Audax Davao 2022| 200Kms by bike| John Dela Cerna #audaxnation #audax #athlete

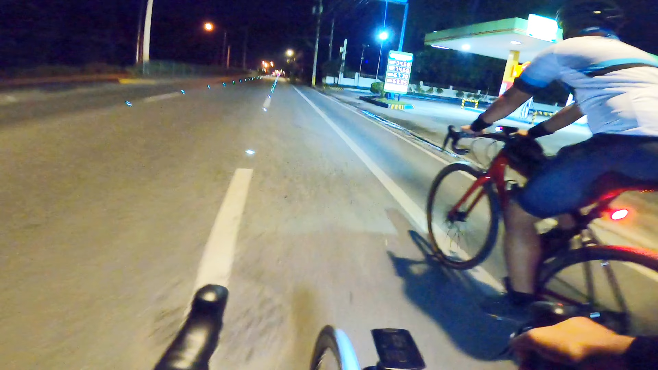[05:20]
So as you can see, the bikers are creating peloton.